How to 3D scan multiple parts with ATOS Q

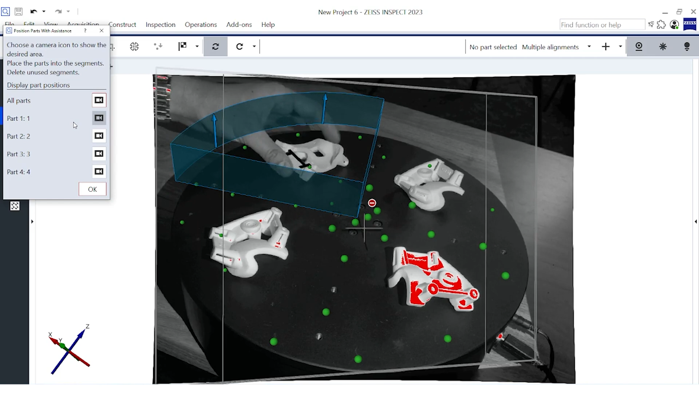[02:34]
the software uses augmented reality to assist you. Now, with the parts flipped, we will scan the rear side with the rotation table.